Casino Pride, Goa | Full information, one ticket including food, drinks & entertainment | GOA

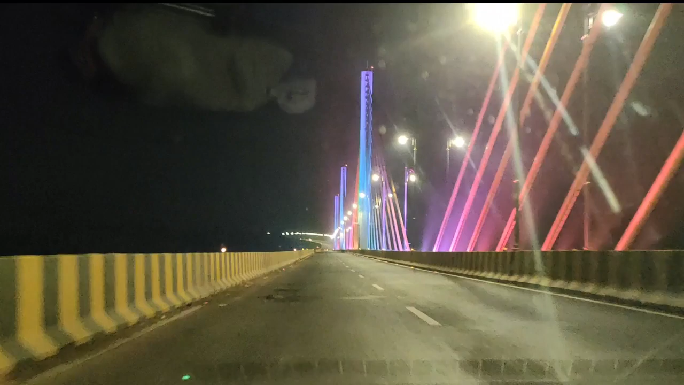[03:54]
फ्रेंड्स, आप अगर गोवा आते हैं तो आप अपने कार से या टू व्हीलर से यहाँ ज़रूर आइए, क्योंकि ये बहुत ही प्यारा लगता है।
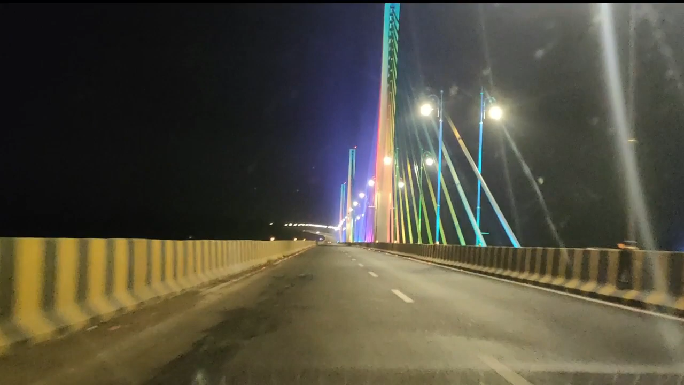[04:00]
रात के टाइम पे इसकी लाइटिंग बहुत ही अच्छी लगती है। फ्रेंड्स, अब आगे हम रिवर क्रूज़ की तरफ बढ़ रहे हैं, तो चलते हैं हम रिवर क्रूज़ में।